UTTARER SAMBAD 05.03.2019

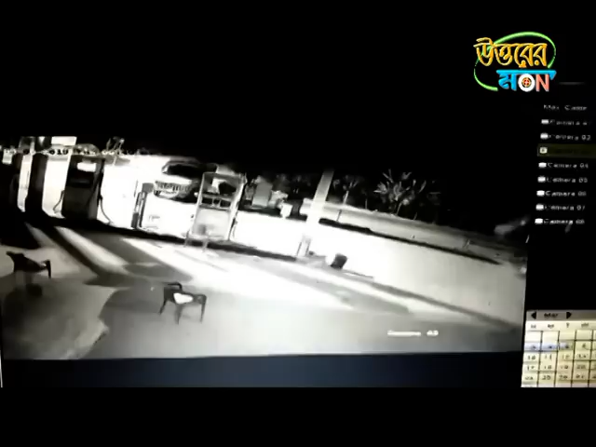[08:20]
बंगल भाष्वार भोर राते एनजेपी स्टेशन थे किस्टान बाइपास ओभी मुखे जावाए एक टी ट्राक आचोंका नियोंत्रों हारी ए पेट्रोल पाम्पे ढूके